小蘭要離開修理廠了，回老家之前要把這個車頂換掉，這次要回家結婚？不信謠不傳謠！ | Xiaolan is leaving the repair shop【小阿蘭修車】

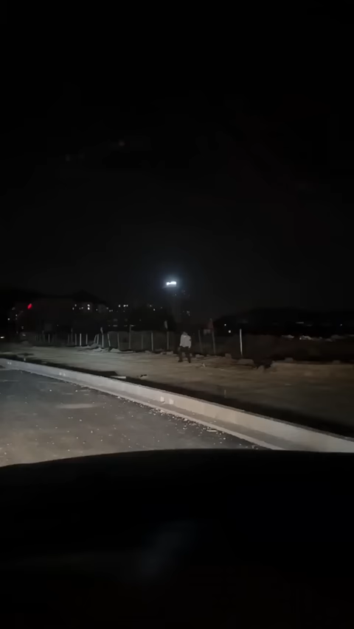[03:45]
我已经看到他了他跑得好快